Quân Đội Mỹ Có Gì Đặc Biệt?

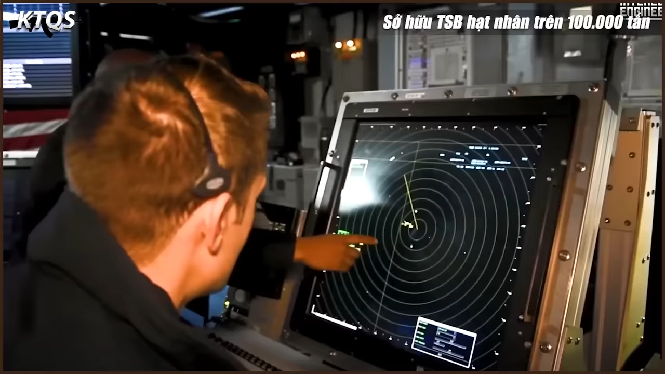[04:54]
Hệ thống cảm biến chính trên tàu là bộ radar băng tầng kép DBR tân tiến, gồm có radar đa chức năng băng tầng X-AN-SPI-3 và radar băng tầng S-AN-SPI-4.